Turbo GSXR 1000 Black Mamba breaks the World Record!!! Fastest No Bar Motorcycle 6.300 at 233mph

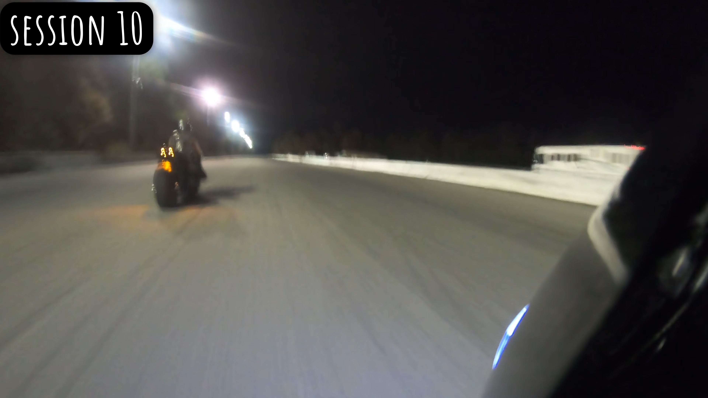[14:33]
I just wheelied going through the finish line. Woo! JT might have went 20s though. He was fast. He was definitely in front of me.